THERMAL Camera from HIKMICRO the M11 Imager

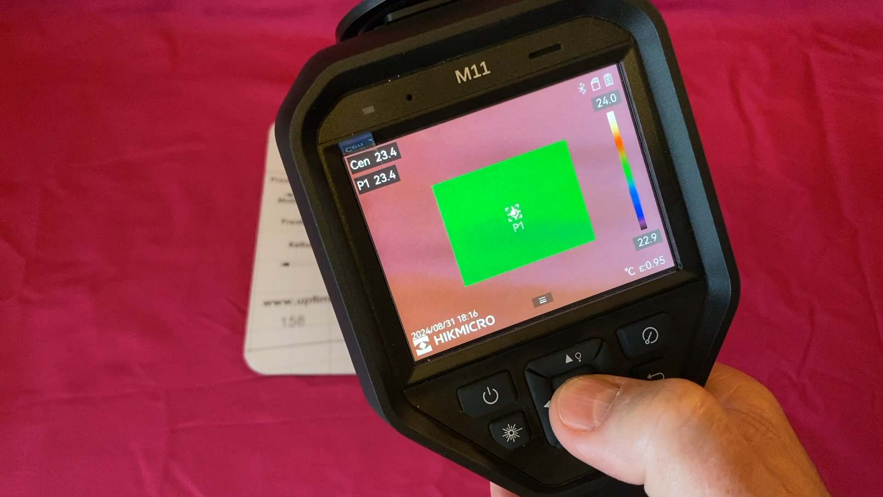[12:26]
On screen: scale top 24.0°C, scale bottom 22.9°C
Let's go to the next one long is measurement. So we can put in, we can clear it here. At the end we can put in a measurement point there. We can put in a spot there. We can put in a line, a circle or a rectangle. Rectangle is really good. It gives you an average temperature of the, the rectangle. So you can put a rectangle round a motor.
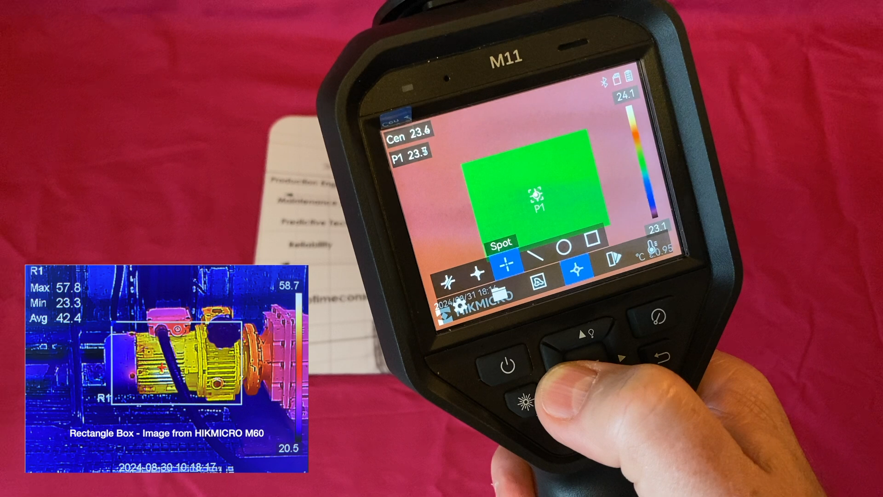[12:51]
We're going to put one of these on so we can put hot spot, cold spot or center.
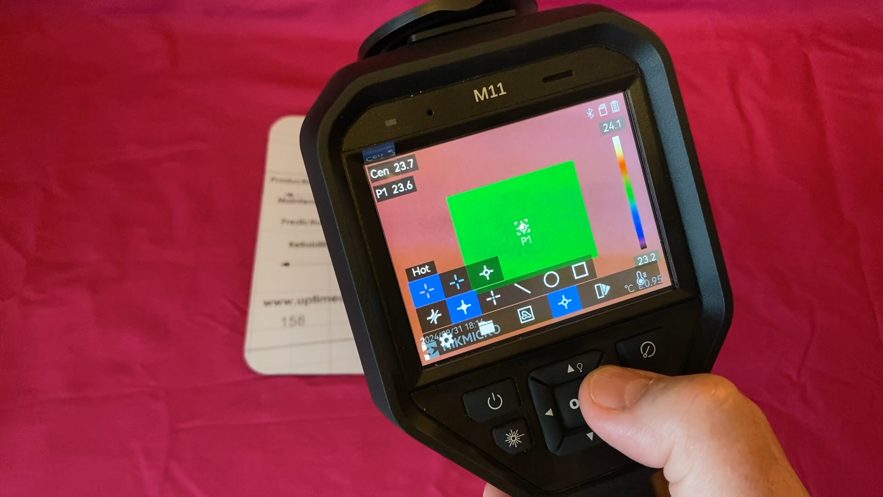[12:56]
On screen: scale top 24.1°C, scale bottom 23.2°C
Let's put center on. Let's put center on.
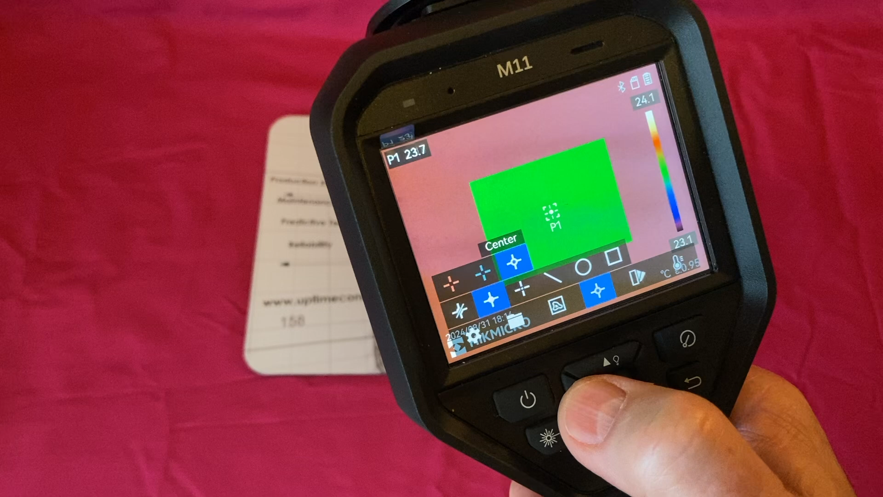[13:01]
On screen: spot 23.7°C, scale top 24.1°C, scale bottom 23.1°C
Let's also put hot spot on. Let's come back.
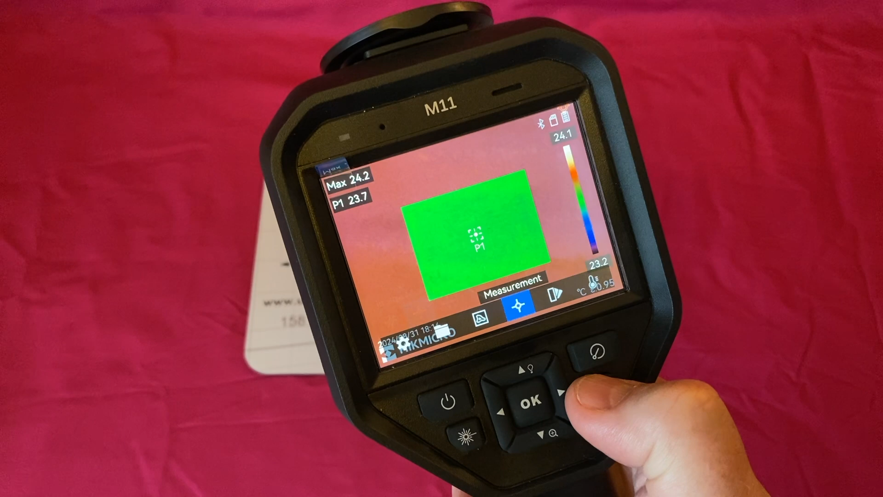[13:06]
On screen: spot 23.7°C, max 24.2°C, scale top 24.1°C, scale bottom 23.2°C
And now we've got, um,
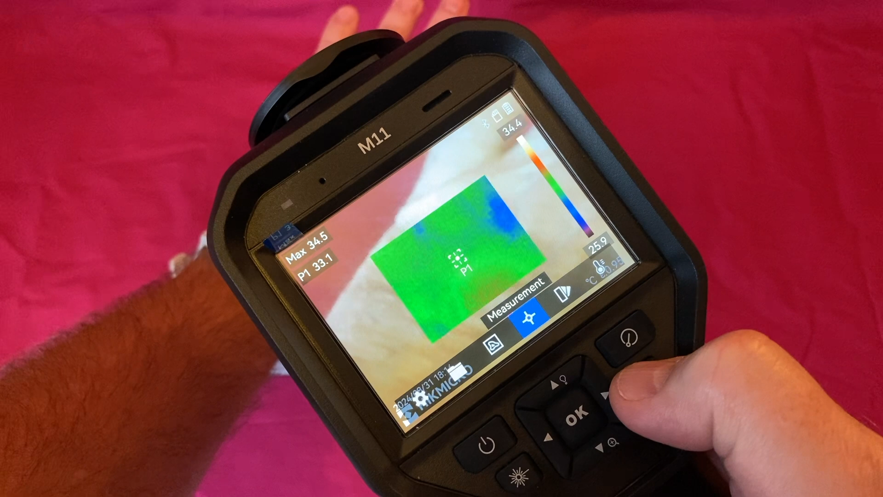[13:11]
On screen: spot 33.1°C, max 34.5°C, scale top 34.4°C, scale bottom 25.9°C
and you can see that we've got a couple of curses trying to find hot and cold spots.
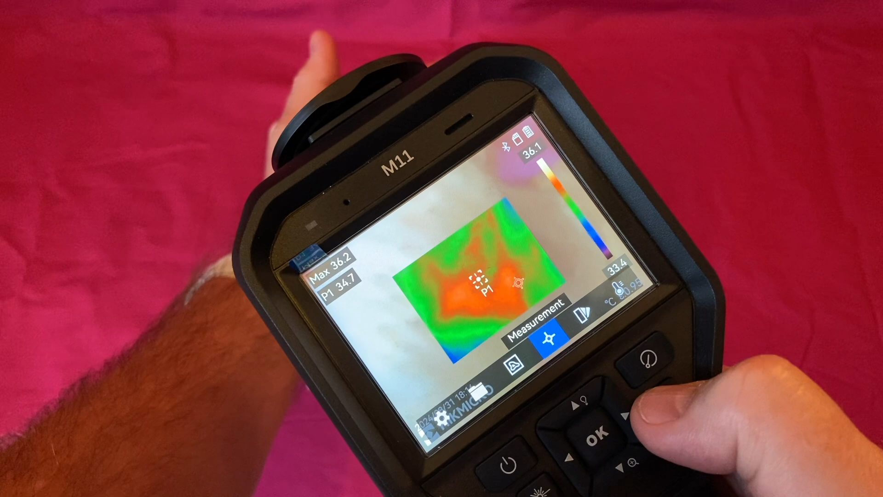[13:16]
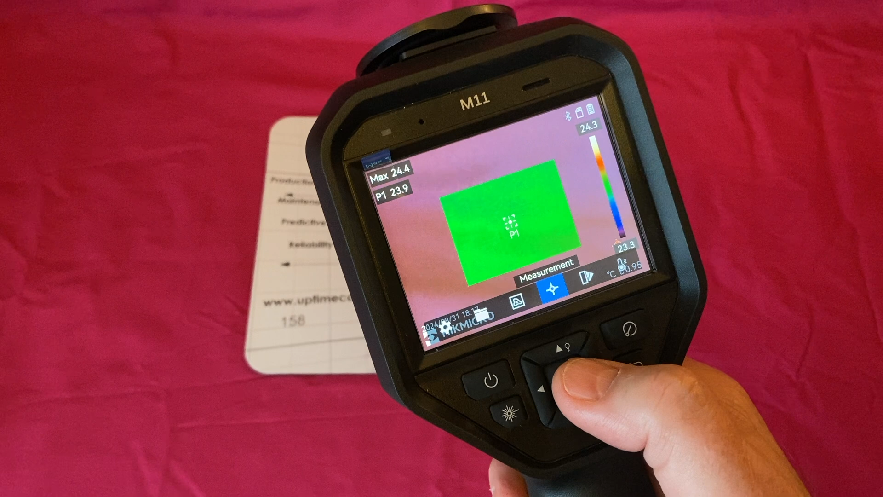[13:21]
And in the, um, top there,
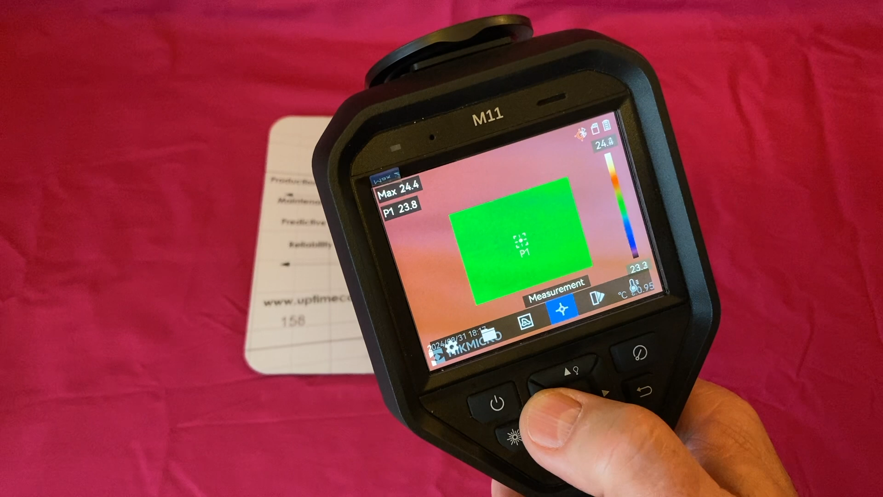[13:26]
we can see that the maximum and the point point one, let's go back.
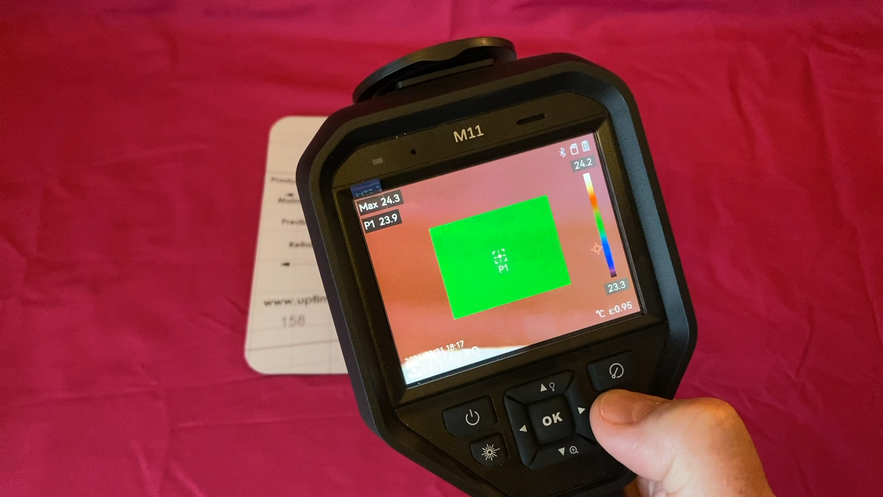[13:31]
On screen: spot 23.9°C, max 24.3°C, scale top 24.2°C, scale bottom 23.3°C
We've got a laser point here.
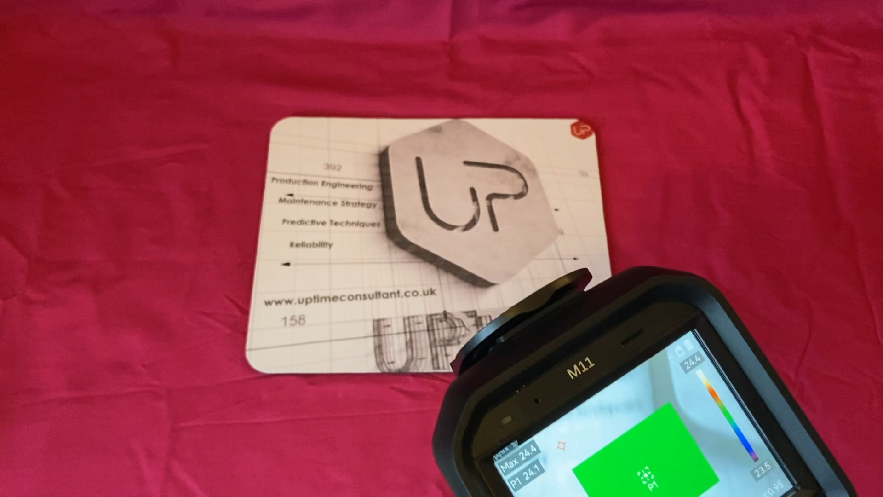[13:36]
Then we've got to see this. So we've got a laser pointer. So that's good.
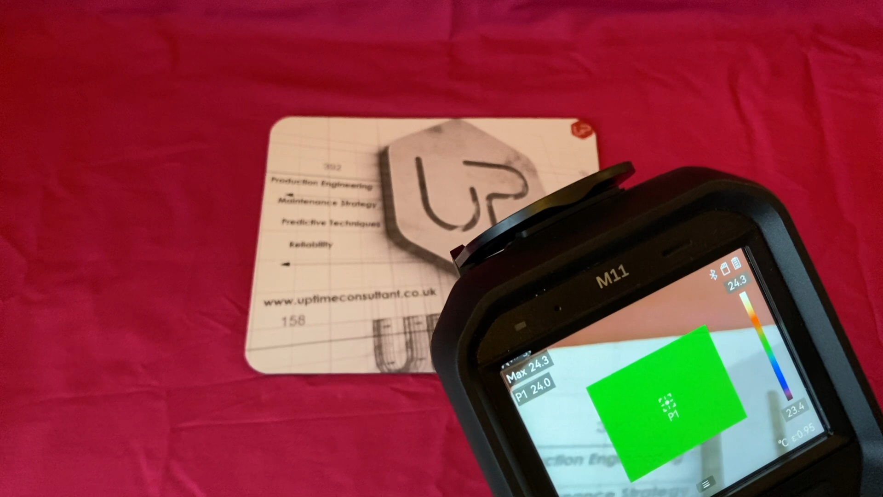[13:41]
On screen: spot 24.0°C, max 24.3°C, scale top 24.3°C, scale bottom 23.4°C
If you're looking in a panel and you actually want to see the connection you're going to be, uh, looking at,
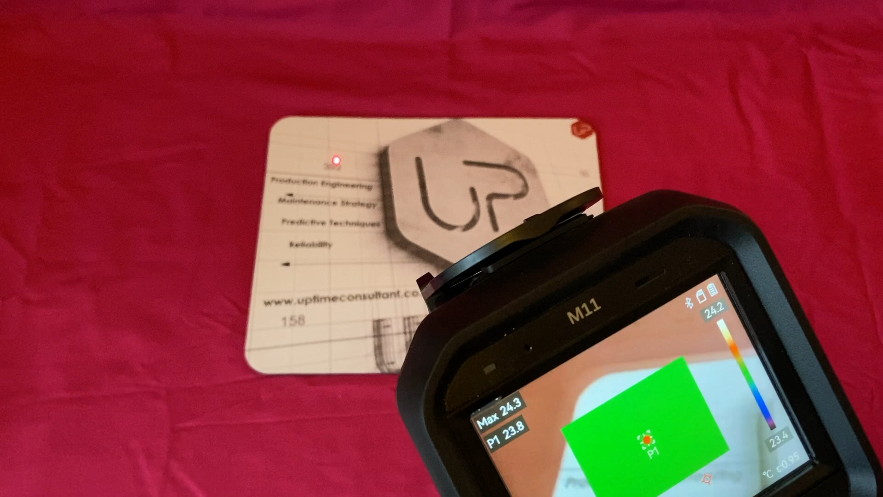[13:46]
On screen: max 24.3°C
then the laser pointer is good to, to have, uh, up the top here.
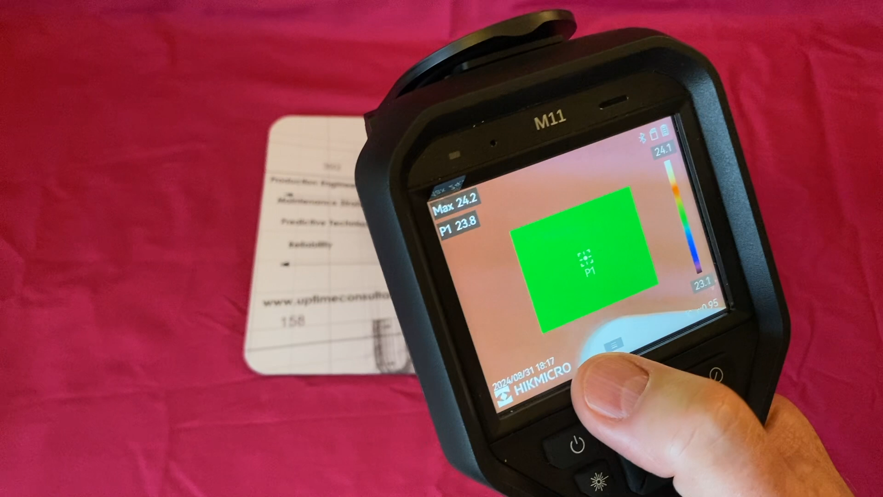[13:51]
If we press that, we get the lamp to come on. So the light comes on, press that off. And then this one down the bottom here, you can see there's a, there's a kind of a plus magnifier here.
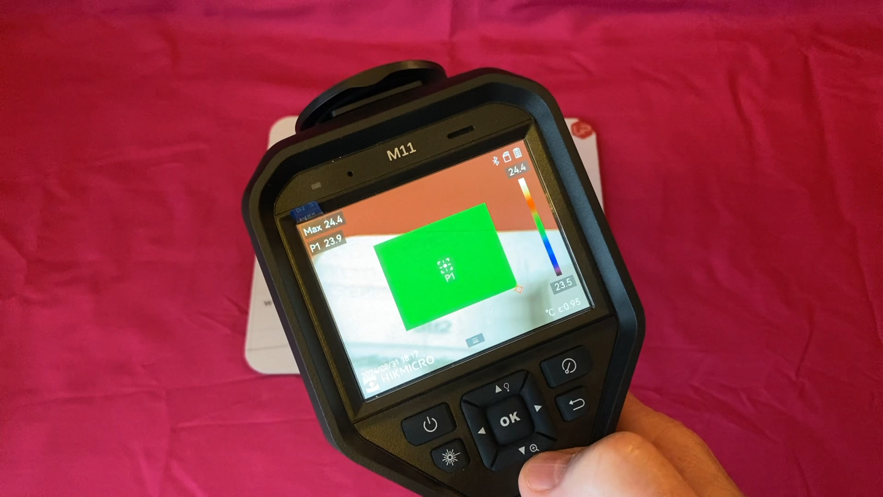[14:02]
On screen: max 24.4°C, scale bottom 23.5°C
We can go in here and we can start, let's put this. You can see,
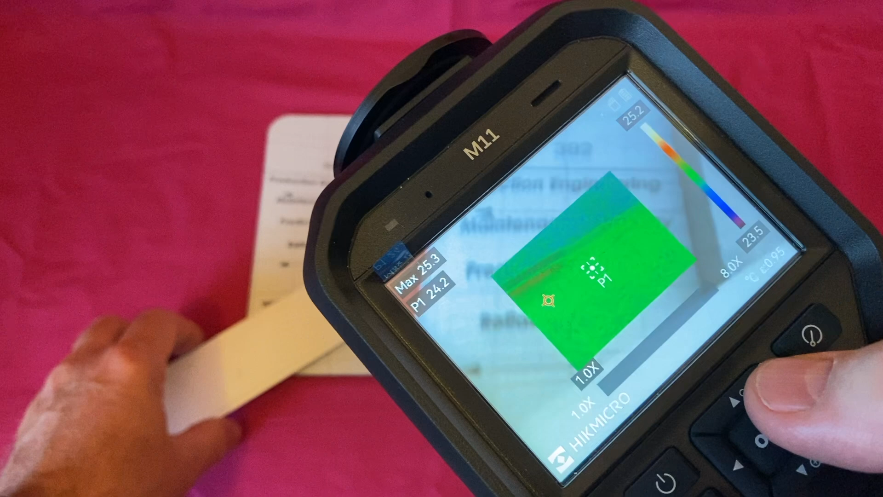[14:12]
see that we'll put that there. Um, we can start to digitally zoom in up to eight times.
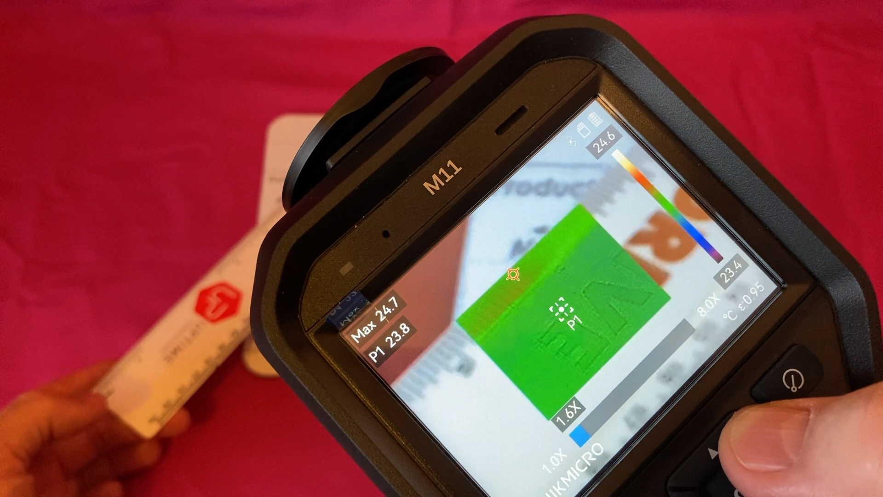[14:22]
The only issue with that obviously is, is the digital zoom. So you don't get any more resolution.
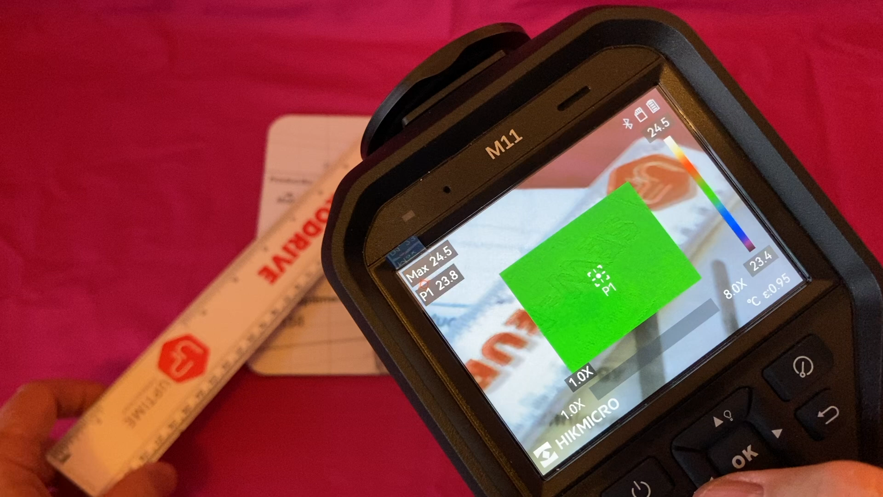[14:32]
On screen: spot 23.8°C, max 24.5°C, scale top 24.5°C, scale bottom 23.4°C
Uh, it's something that I don't, I don't know whether I'd ever use it because it's not going to enhance my resolution.
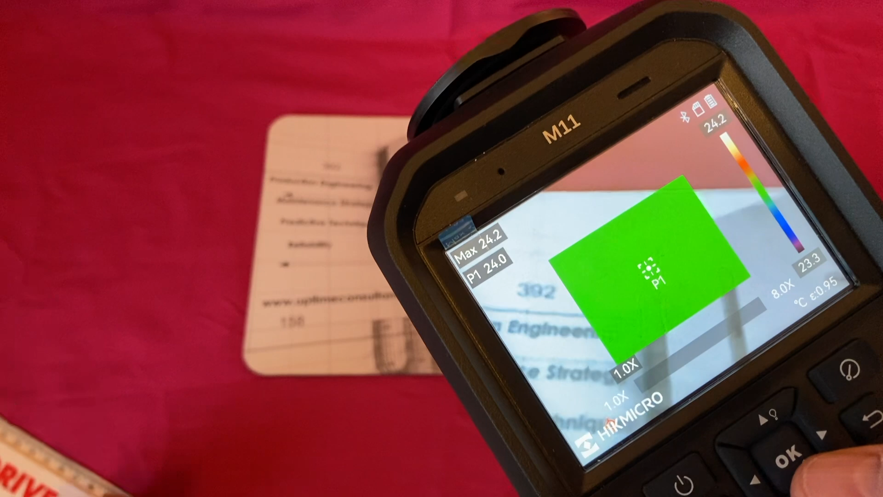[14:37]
On screen: spot 24.0°C, max 24.2°C, scale top 24.2°C, scale bottom 23.3°C
If I'm far, far away, you never know. I might want to do that.